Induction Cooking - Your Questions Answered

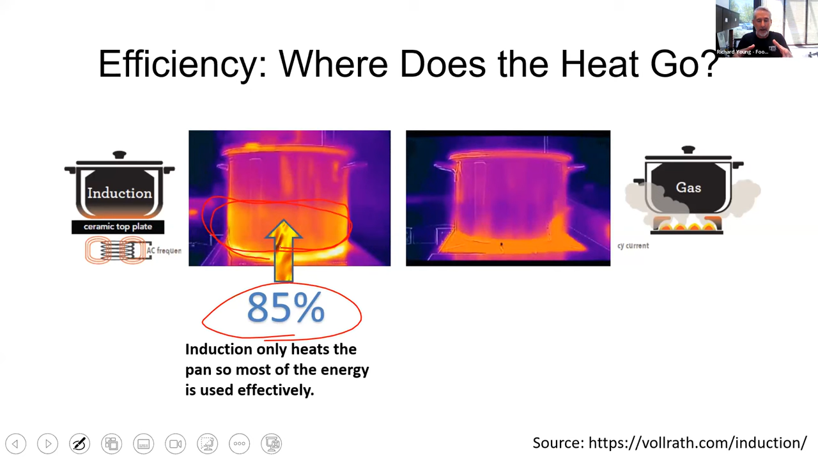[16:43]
You bought a dollars worth of energy, 85 cents actually makes it into the cooktop that's heating the food. Okay. And you can really see that in this case, you can see that induction field and you see the heat is concentrated there on a, on a gas range top on a, even on a pretty good day, the, uh, the efficiency tends to be 35% and below for most gas range tops. So that means only 35 cents on the dollars worth of energy you bought is actually doing useful work. And if you look at the IR, once again, you see, where's my heat going, an awful lot of it is going into the burners surface itself. And a lot of it is waste heat that's going up out around the sides, right? So there's a huge difference there.
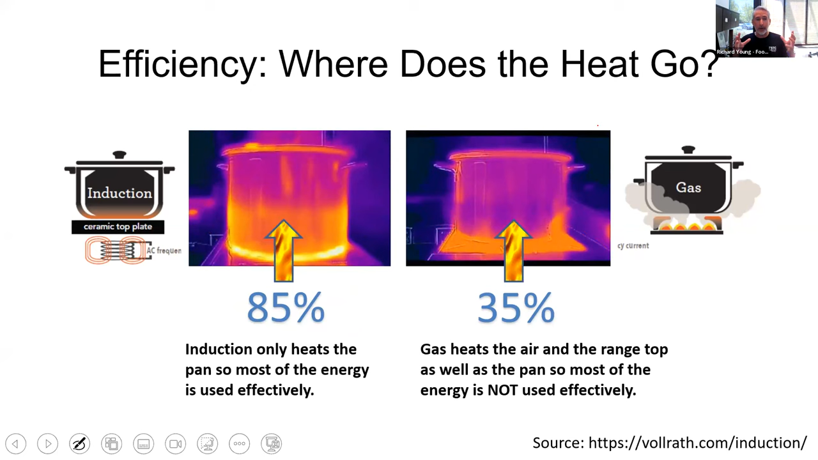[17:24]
What does that mean for me practically as a home cook, when I'm making my lemon curd, it means that I'm not getting hit with all this heat on a July day when I'm working in my kitchen. And it means that from a carbon standpoint, I'm using my energy much more effectively and safely. Now, performance wise, we hear this, you know, well,